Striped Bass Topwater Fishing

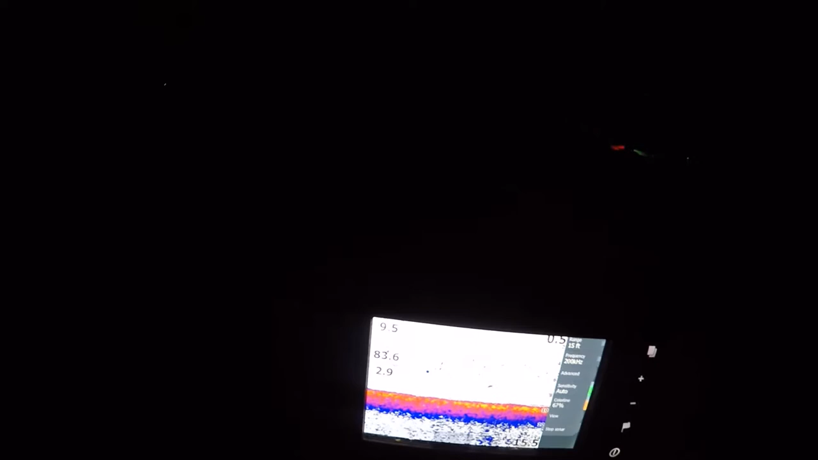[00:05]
It says 9.5 feet deep, 83 degree water temperature, guys, and I'm going 3 miles an hour over to the spot,
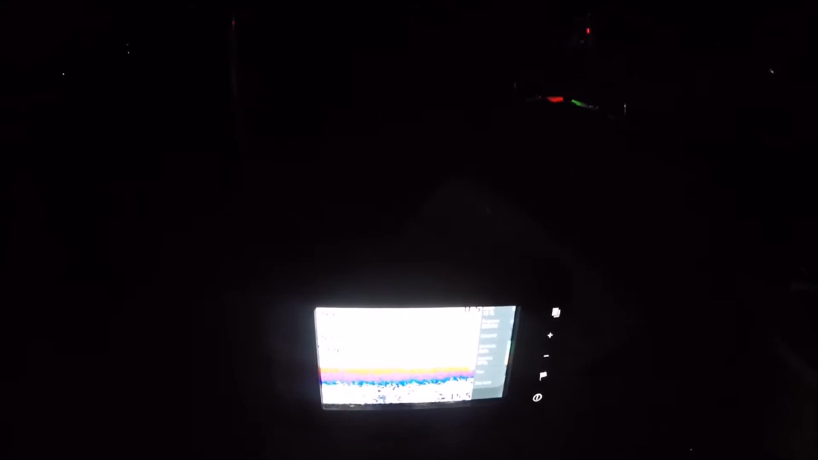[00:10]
fishing with SOMD ducks and bucks today. It is dark outside.